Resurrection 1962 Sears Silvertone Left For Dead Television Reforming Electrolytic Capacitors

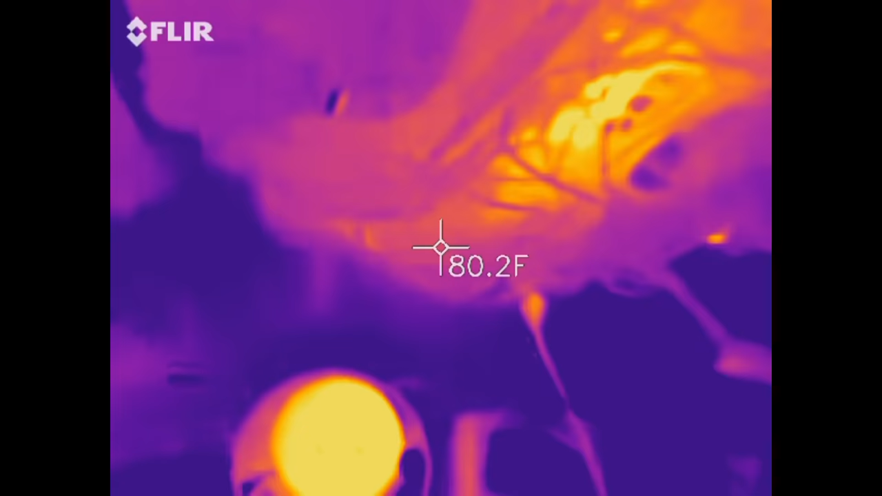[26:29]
On screen: spot 80.2°F
this board here this is the board we've been working on and there's a couple warm spots but nothing
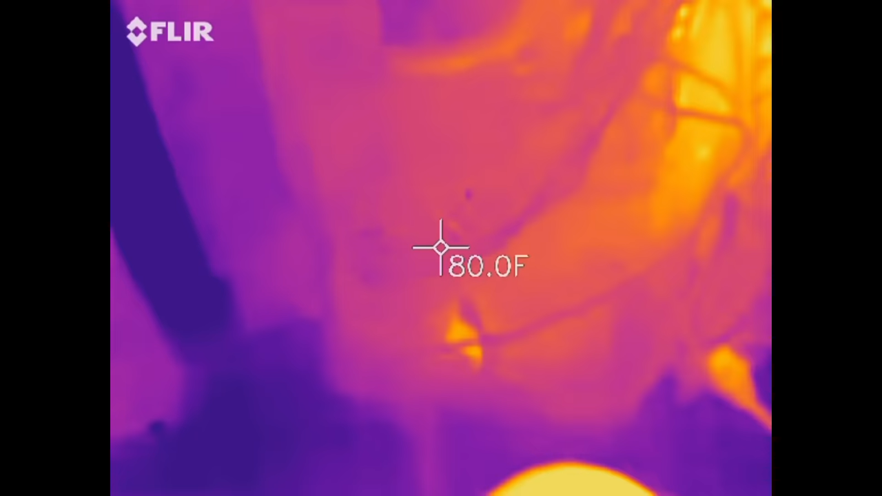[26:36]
On screen: spot 80.0°F
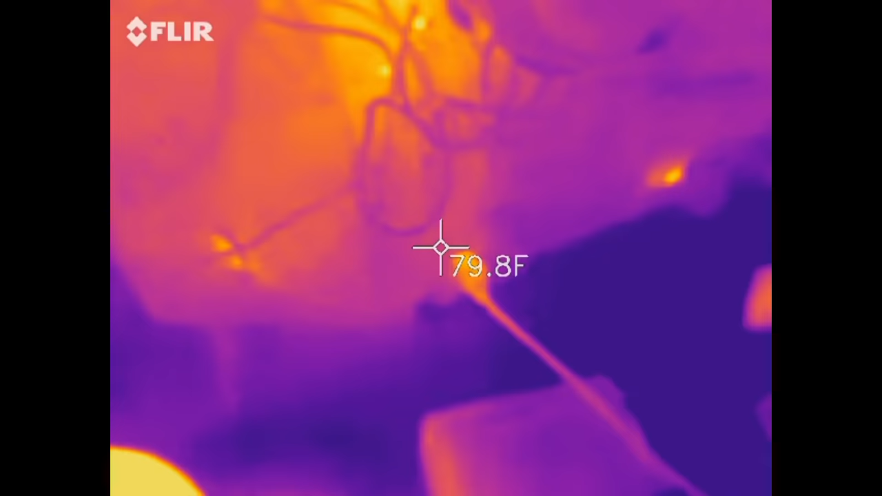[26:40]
On screen: spot 79.8°F
nothing major
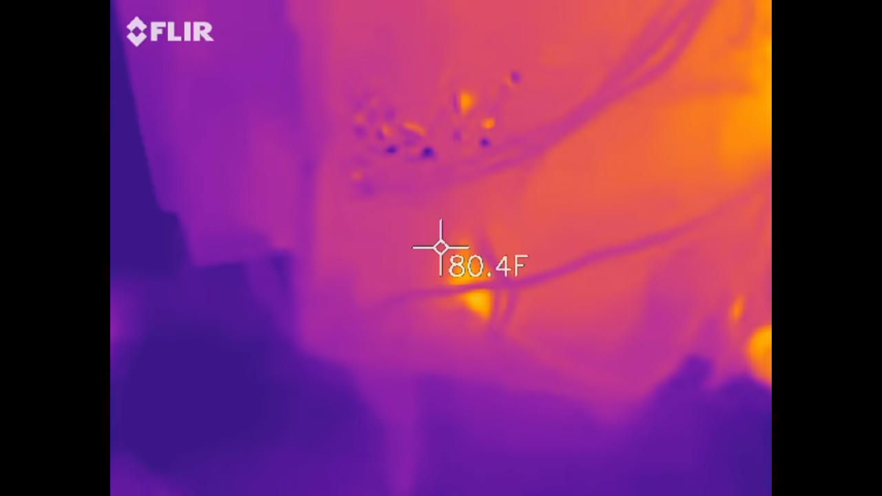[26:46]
On screen: spot 80.4°F
there's one warm spot down here at the bottom
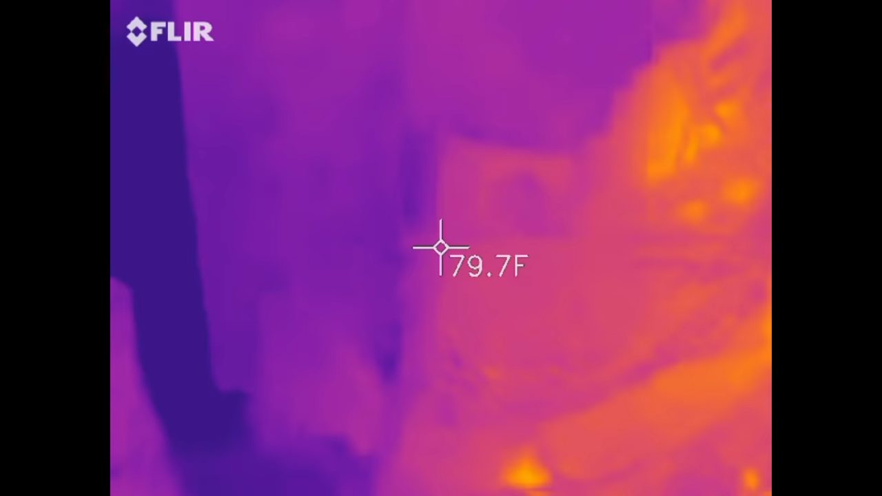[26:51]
On screen: spot 79.7°F
it's mainly just the big filters drawing all that current right there
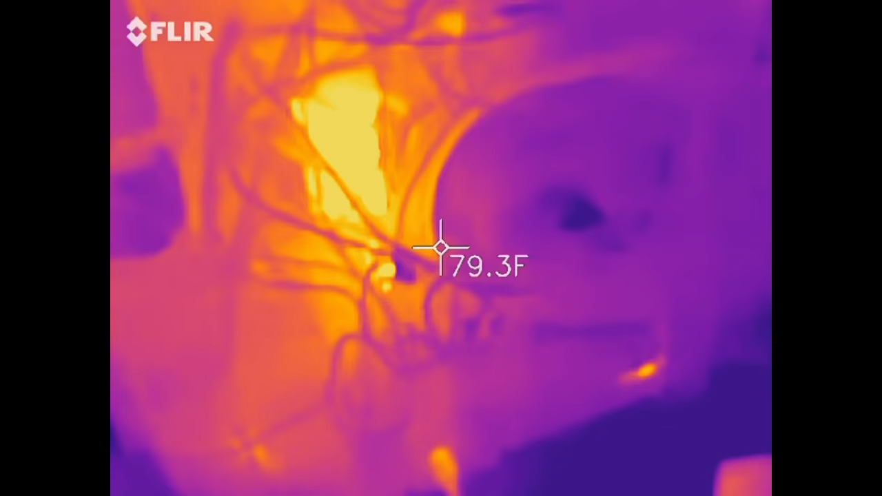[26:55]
On screen: spot 79.3°F
the main filter capacitor so it's reforming it's up
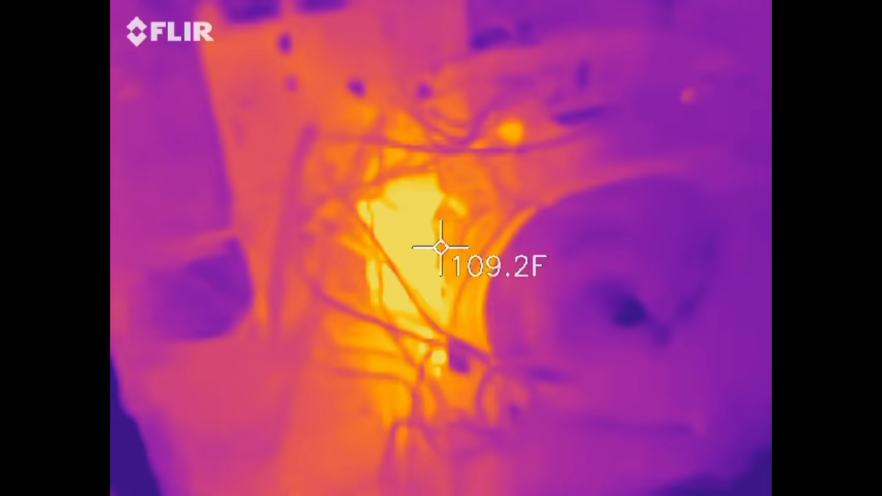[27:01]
On screen: spot 109.2°F
to 69 volts now it's the hotter it gets the faster reforms this